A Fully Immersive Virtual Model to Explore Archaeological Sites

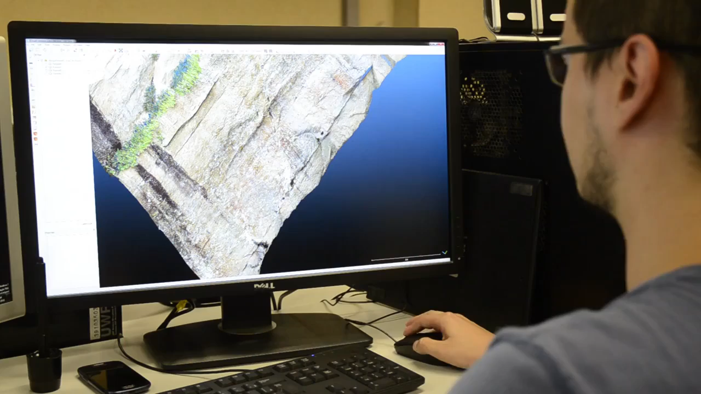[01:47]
The resulting data generated high-density point clouds that required a considerable amount of storage and a
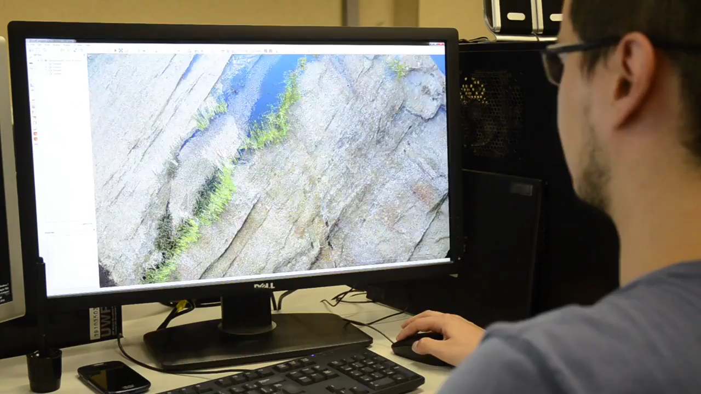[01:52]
research work on design in order to compact all the information in a user-friendly virtual model.
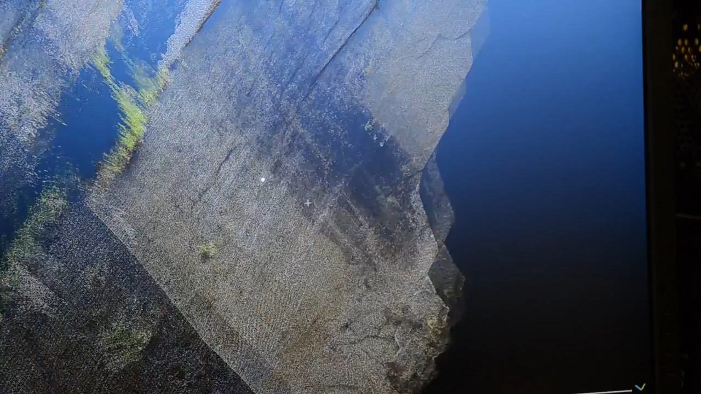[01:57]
In order to make the exploration of this virtual model as immersive and realistic as possible,
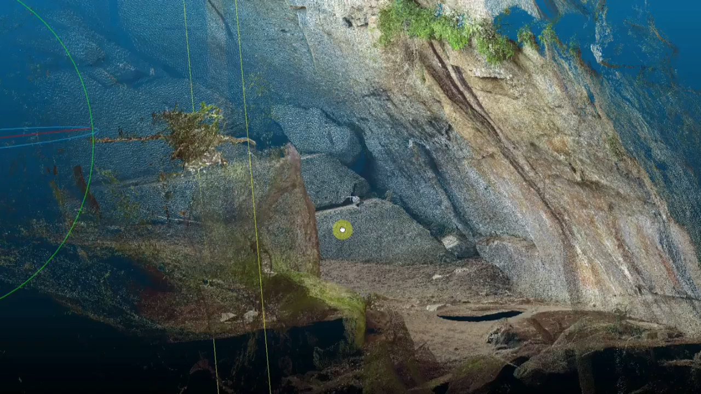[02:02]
with the aesthetical and spatial elements of the original archaeological site,